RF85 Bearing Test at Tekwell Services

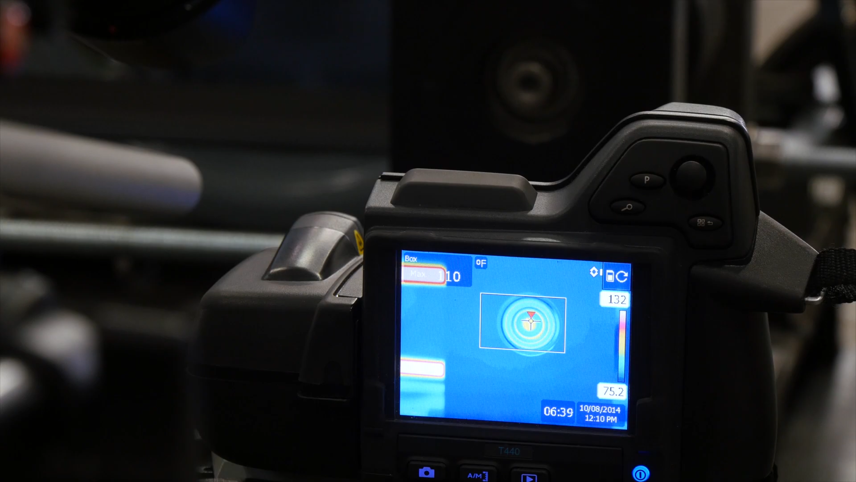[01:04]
On screen: scale top 132°F, scale bottom 75.2°F
while six video cameras filmed the experiment.
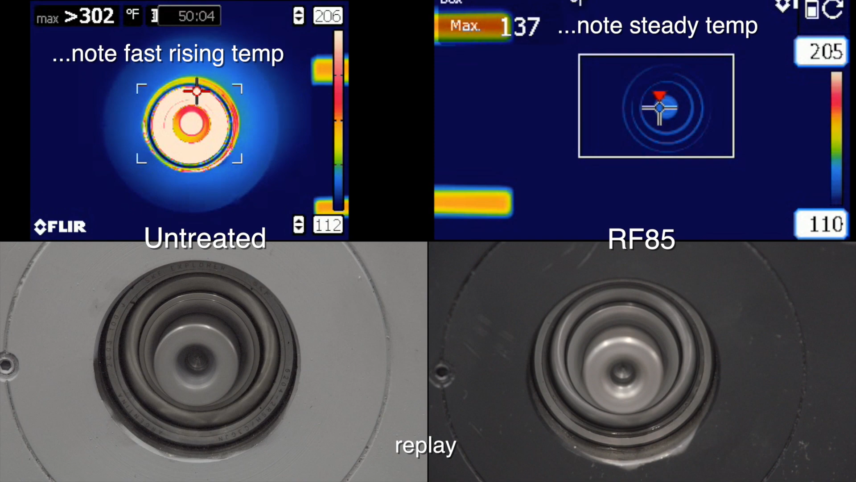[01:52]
While the bearing treated with RF85 never heated beyond 140.